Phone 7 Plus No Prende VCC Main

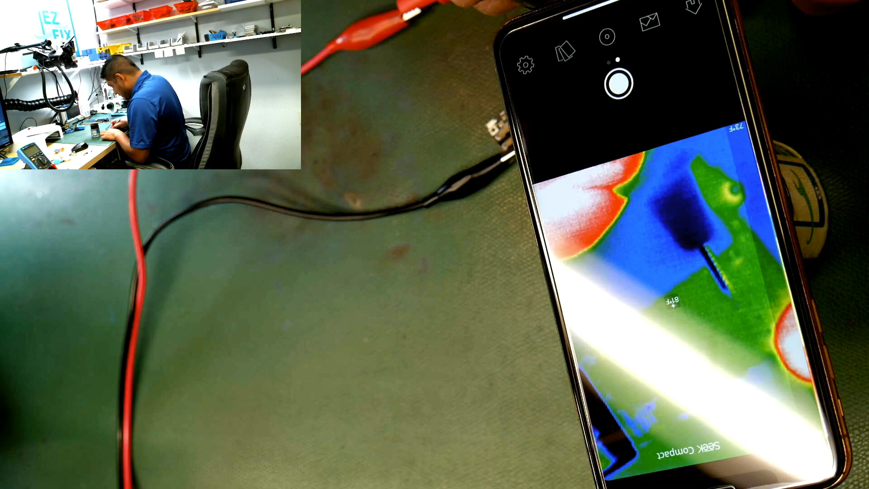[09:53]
podemos mirar el condensador de acá abajo el condensador de aquí se empieza a calentar
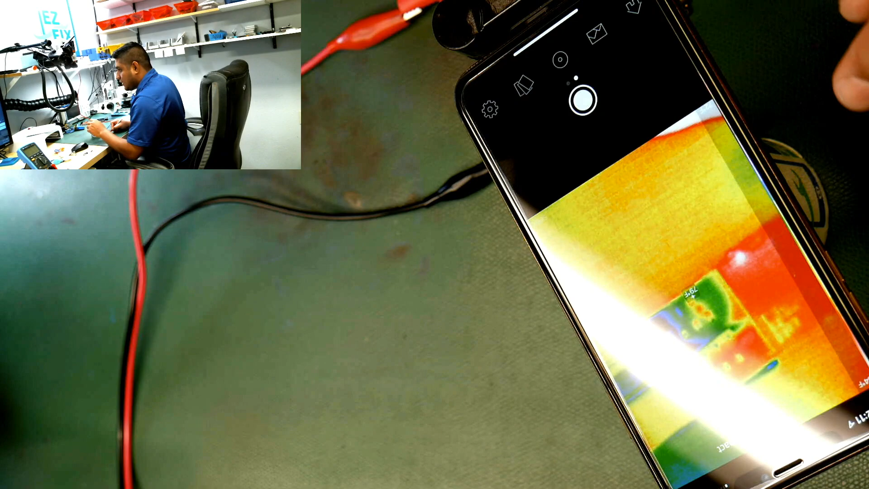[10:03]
ahí está este condensador de aquí es el que se está calentando perfecto ya encontramos nuestro corto de DCC Main ahora queremos solo mirar cuál de los de los varios condensadores que están